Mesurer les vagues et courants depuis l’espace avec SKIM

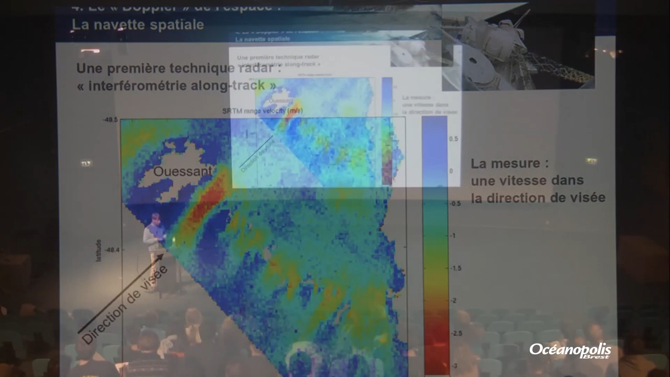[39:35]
alors on mesure comme ça que la vitesse dans la direction de visée donc dans cette direction là si on a un courant qui est dans le sens
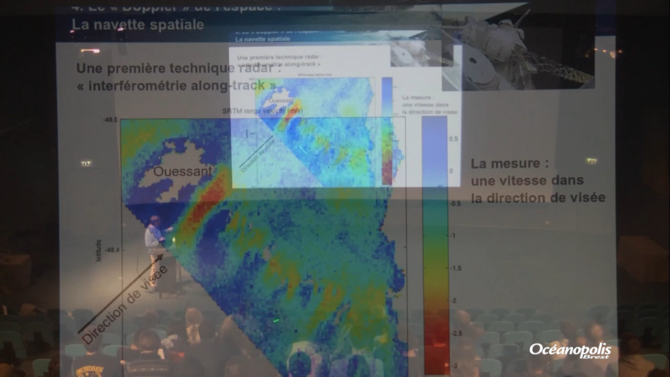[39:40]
perpendiculaire on ne peut pas le voir mais ça c'est une limitation de la technique c'est à dire qu'il faut passer une fois dans ce sens là pour viser comme ça et puis après on repasse pour viser dans l'autre sens et en passant deux fois on est capable d'avoir comme ça le vecteur courant
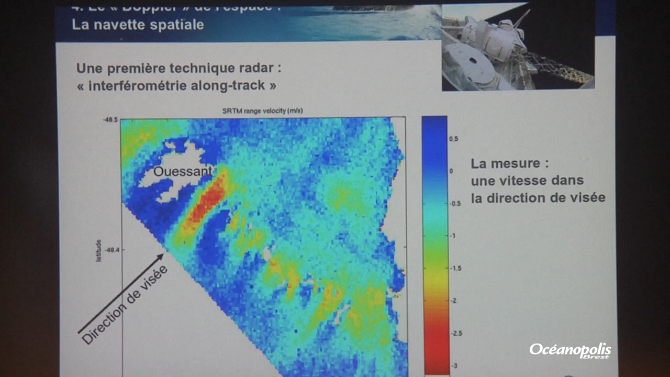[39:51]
donc là vous avez une carte de courant qui a une résolution de quelques centaines de mètres